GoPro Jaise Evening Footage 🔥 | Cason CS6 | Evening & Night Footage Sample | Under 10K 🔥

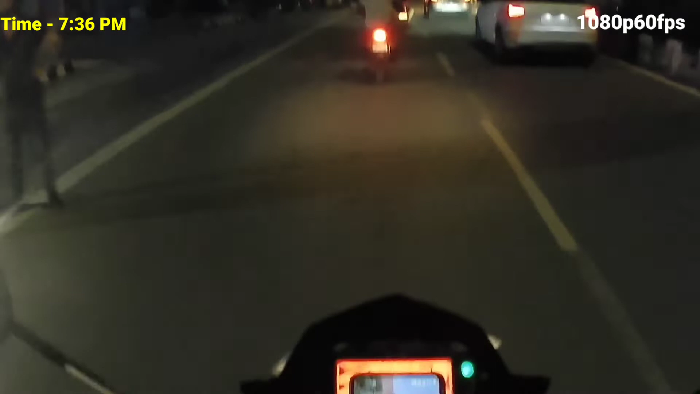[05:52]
और अभी टाइम हो रहा है 7:36, और अब लोग नाइट फुटेज कैसा आ रहा है अब लोगों को पता लग रहा होगा। और मैंने स्टेबलाइजेशन ऑन करके
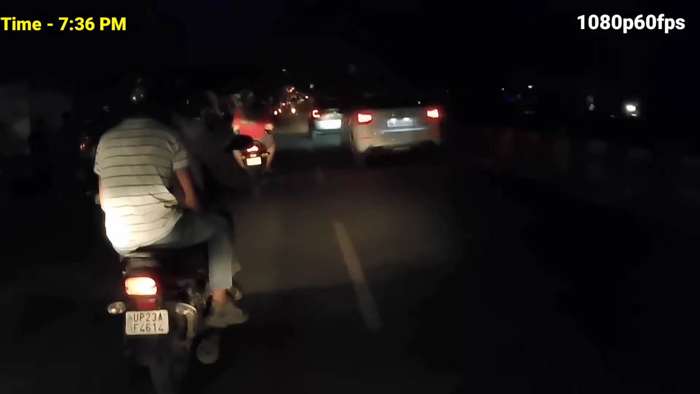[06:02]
रखा है और एक्सटर्नल माइक मैंने कनेक्ट करके रखा है दोस्तों, जो कैसन CS6 एक्शन कैमरा के साथ जो माइक आया था तो उसी माइक को मैंने कनेक्ट करके रखा था।
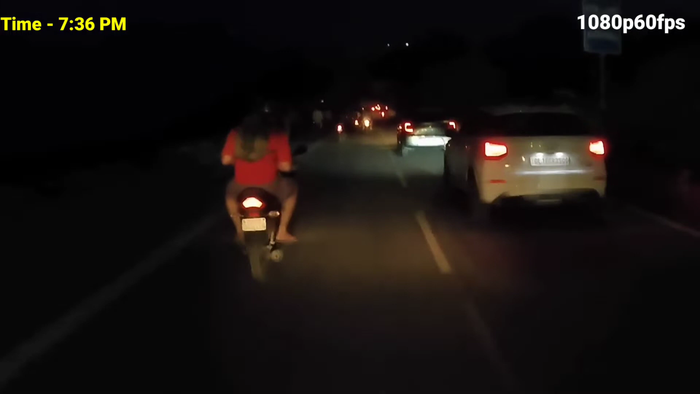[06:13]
और बाइक का जो हेलमेट है उसी हेलमेट में मैंने कैमरा को माउंट करके रखा है। और देख सकते हो दोस्तों किस टाइप का फुटेज आप लोगों को देखने को मिल रहा है।
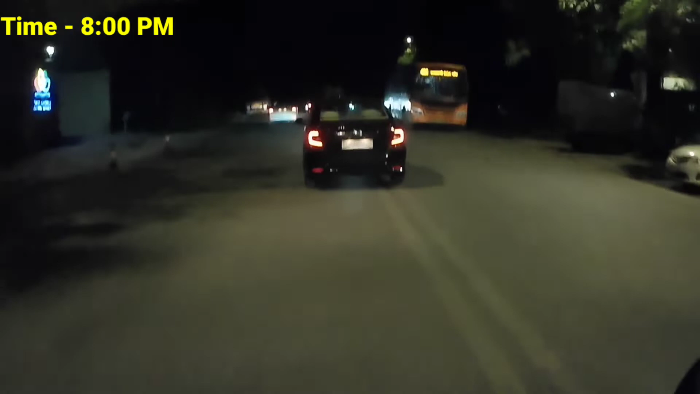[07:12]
1080p 60fps में शूट कर रहा हूँ। अभी टाइम हो रहा है 8 PM और मैं इस रोड में इसीलिए आया हूँ, इस रोड में थोड़ा लैम्प पोस्ट कम है ना के बराबर है,
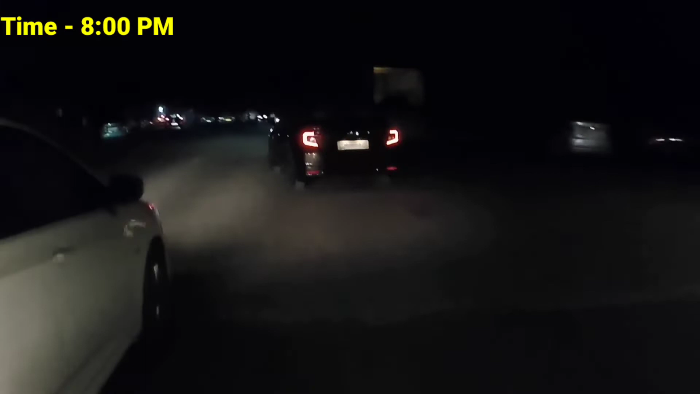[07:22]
तो अंधेरा में फुटेज कैसा आएगा वो भी आप लोगों को थोड़ा देखने को मिल जाएगा, इसीलिए मैं इस रोड में थोड़ा
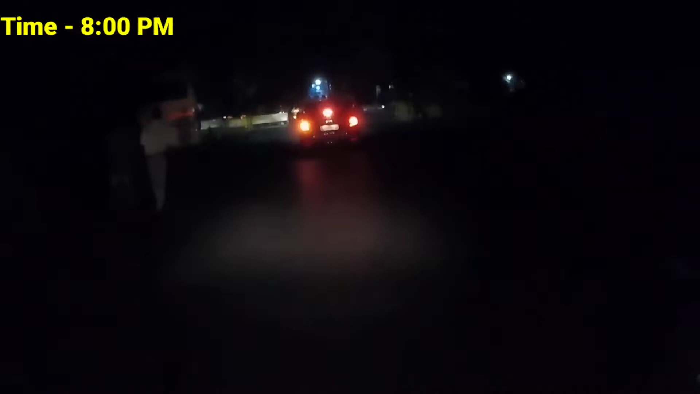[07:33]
फुटेज ले लेता हूँ किस टाइप का फुटेज आ रहा है।
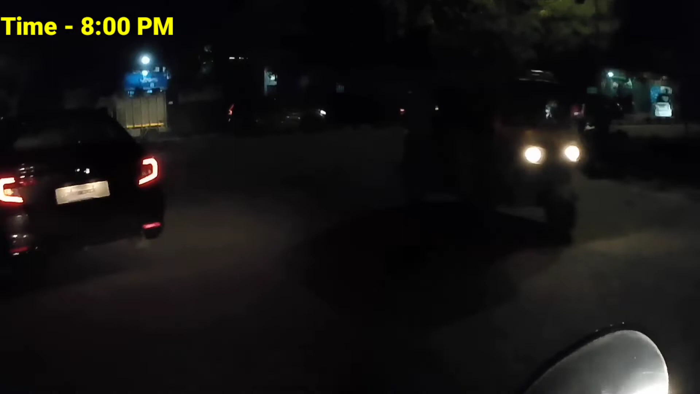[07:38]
सेम वही 1080p 60fps, और इमेज स्टेबलाइजेशन ऑन है और एक्सटर्नल माइक मैंने कनेक्ट करके रखा है।